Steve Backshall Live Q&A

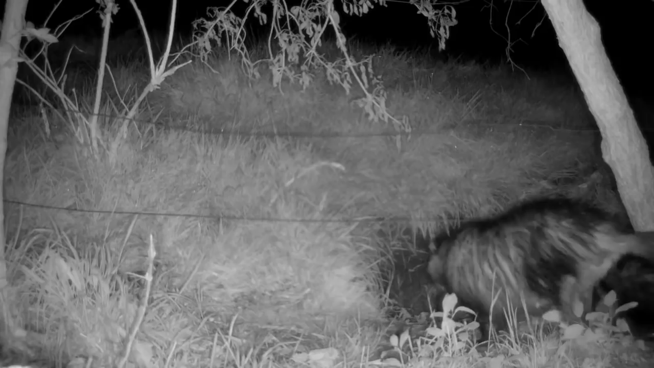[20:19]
But what I really want to talk about is how driven our badgers very evidently are by their sense of smell. So, you'll often see badgers, they've got their nose down to the ground. That can be looking for food. It can also be looking for scent from other badgers. And you can see here the adult animal sniffing the backside of the cub. But the reason for that is that they have anal glands right by their bottom, which secrete a really strong smell. Not strong to us, but definitely strong to badgers.
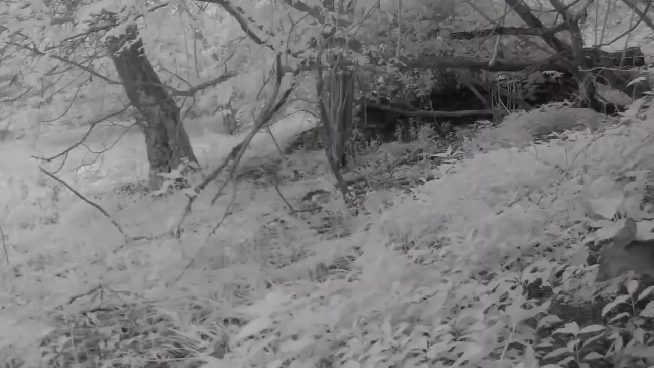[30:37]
They don't have a defined rut, like many other deer species do.
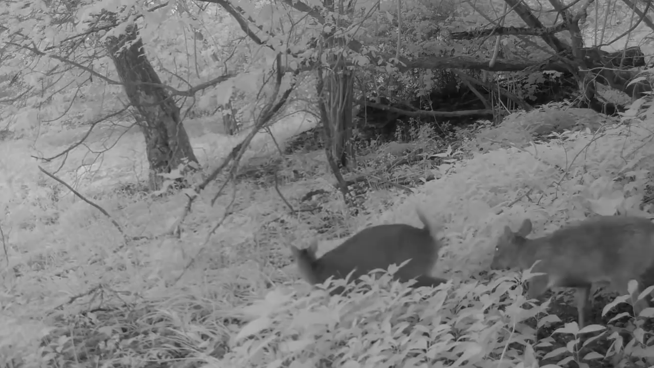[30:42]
But look at this! We've got two muntjacs wandering through the woods near our house at night. One of them with the tail arrays. This is probably quite similar to the badgers.
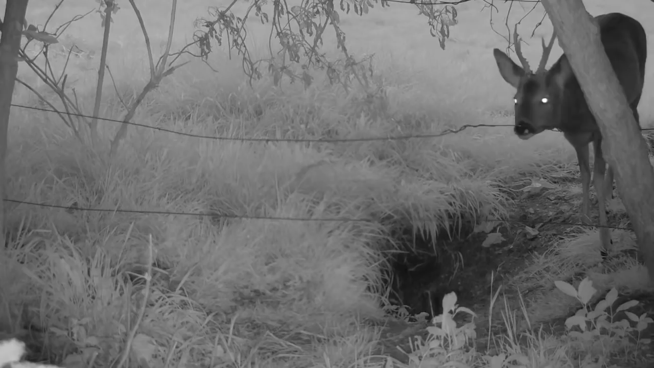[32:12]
So our roe deer at the moment are pretty much always next to each other. There's just two here. This is the male. You'll see it has antlers and it's always following the female around. And that's probably because we are coming up to breeding time for them. So it sounds like both the muntjacks and the roe deer are going to be breeding around here pretty soon, which is just awesome news. So I will keep an eye on them for you all.